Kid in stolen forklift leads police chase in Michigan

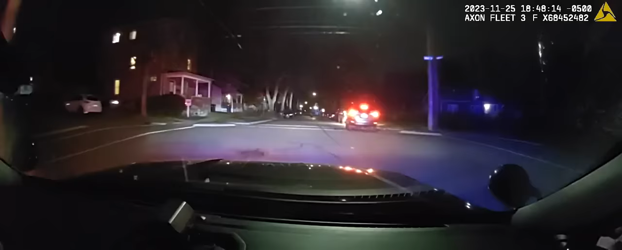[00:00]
Cops got in line and trying to stop him. Still going, just blew the stop sign of fountain.
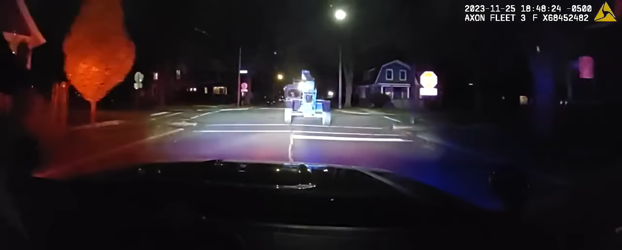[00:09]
No traffic, no pedestrian, speed 17. Passing Spring. Going southbound on Spring, just went up over the curb. Southbound on Spring. Still no traffic, no pedestrians, speed 18.
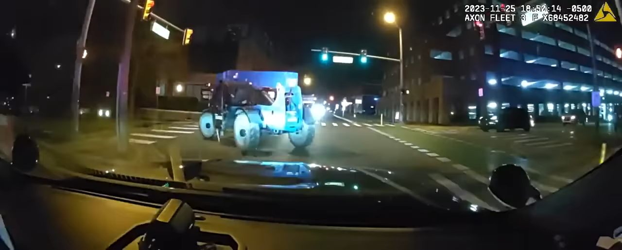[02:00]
Northbound Ashley. Speed there about 9 miles per hour. Light traffic, no pedestrian.
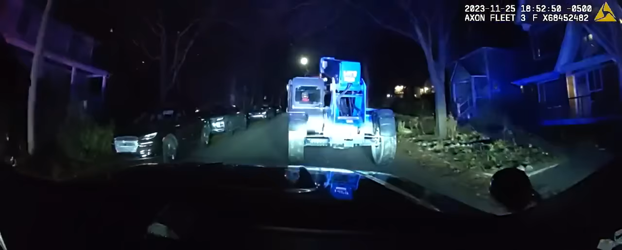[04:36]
Stop him. Why don't you go around them so that there's a unit that can get in front of them from the other side? It need be. it would need to be somebody coming from behind, otherwise he'll lower the forks.
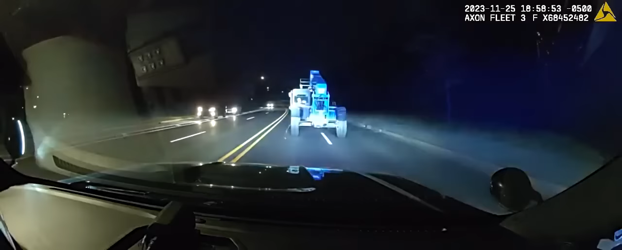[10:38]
They were at southbound in Plymouth.
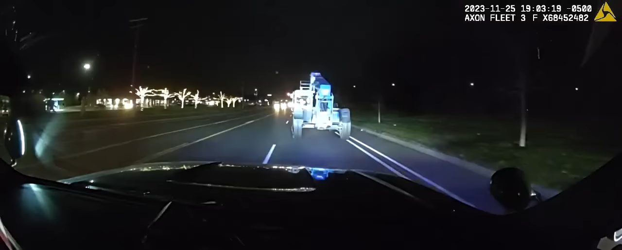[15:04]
MSP should be there at Prairie Street.
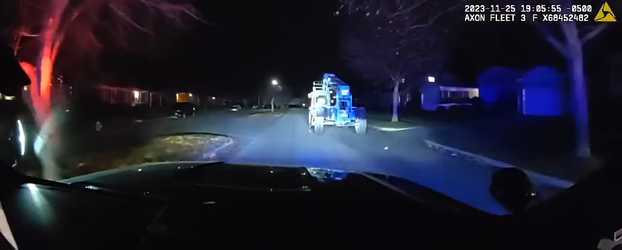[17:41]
This one's in front of 2160. Still northbound, coming up to Yorktown Drive. Side swipe, two more. And another. Right in front of Yorktown Drive. Still northbound.
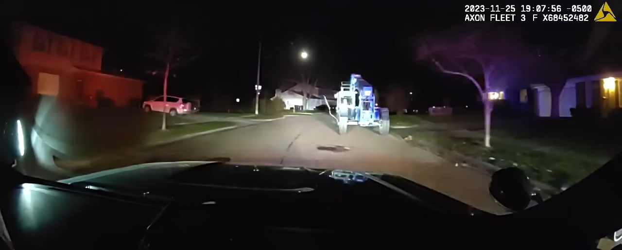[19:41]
We're now turning eastbound to Rumsey Drive. Looks like he swiped another car.
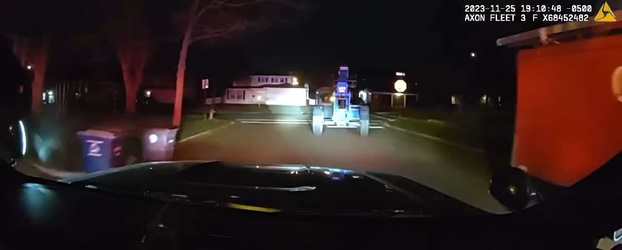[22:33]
Southbound bullet. Southbound bullet. Continuing around the cul-de-sac here. He sideswiped the car into the front yard of unknown. I don't believe it was occupied.
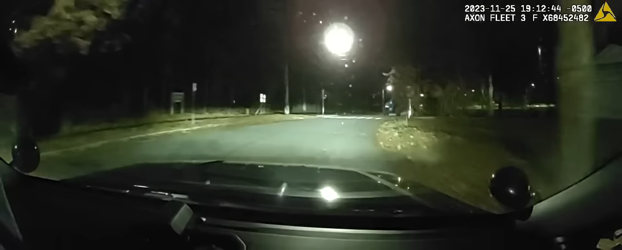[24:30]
His speeds are about 20 now. Light traffic, no pedestrians. Continuing westbound, coming up towards Nixon. Clear, westbound near Nixon.
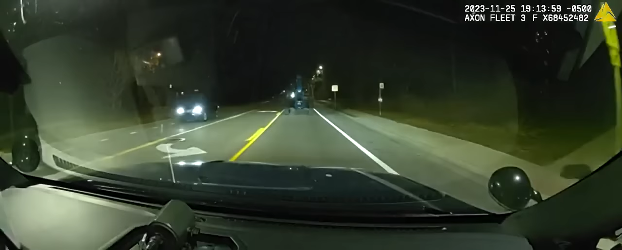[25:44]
Northbound Nixon. Coming up towards Traver. 18 miles an hour. Medium traffic. Northbound, by Traver. He's crossing into southbound lane.